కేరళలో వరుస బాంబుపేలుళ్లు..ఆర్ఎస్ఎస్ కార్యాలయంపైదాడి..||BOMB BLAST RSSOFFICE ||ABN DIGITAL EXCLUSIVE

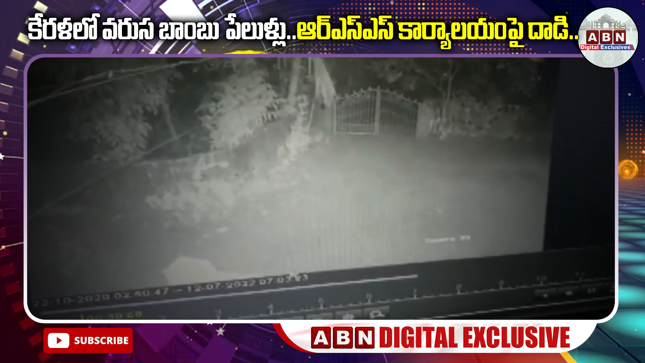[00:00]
కేరళలో వరుస బాంబు పేలుళ్లు కలకలం సృష్టిస్తున్నాయి. పయ్యన్నూర్ జిల్లాలోని రాష్ట్రీయ స్వయం సేవక్